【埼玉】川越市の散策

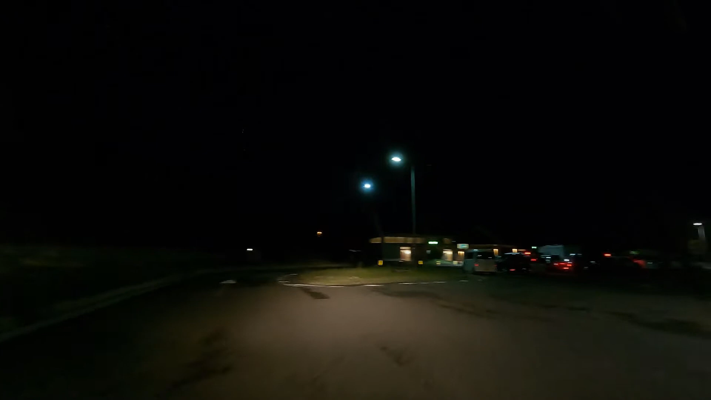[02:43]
寄りの パーキングに着きました